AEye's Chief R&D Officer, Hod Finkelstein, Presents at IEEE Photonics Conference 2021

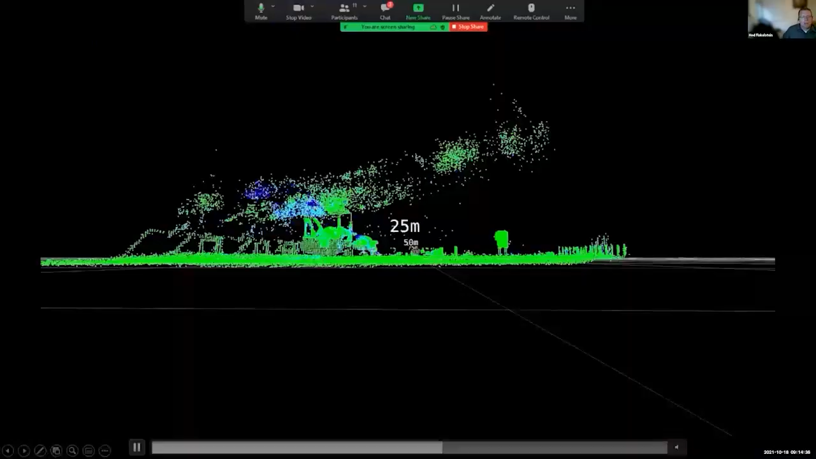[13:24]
what you can see here is the water cloud in the beginning and now we can see